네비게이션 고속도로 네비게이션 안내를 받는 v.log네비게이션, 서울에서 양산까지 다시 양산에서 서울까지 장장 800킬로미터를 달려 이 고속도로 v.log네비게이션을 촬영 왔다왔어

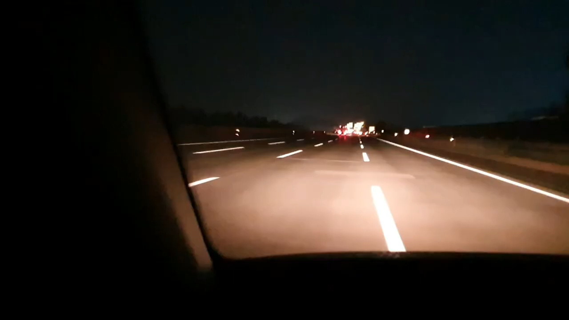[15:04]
야, 지금 달리는 시간이 그러니까 얼마나 됐을까?
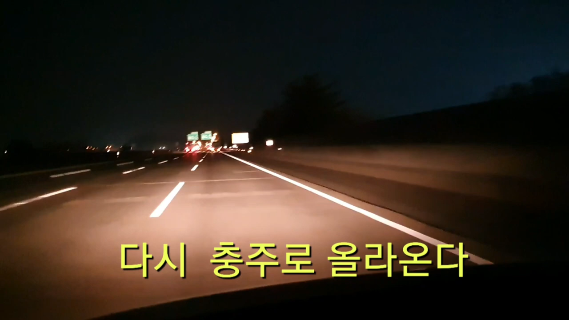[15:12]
1km 앞분기점에서 충주 반면 오른쪽 도로입니다. 정말 출발해가지고 지금
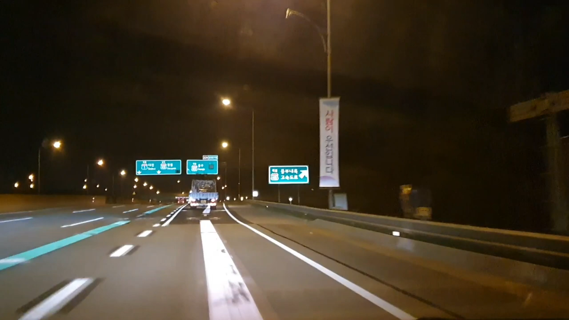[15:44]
내비게이션을 진짜 내비게이션을 사이장 택배 다음 안내까지 직진입니다.
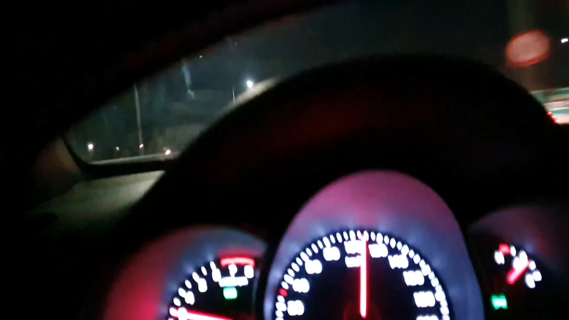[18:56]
드디어 철골게이트 요금선을 지나고 다음 안내까지 직진입니다. 바로 코앞에 있습니다. 1km 앞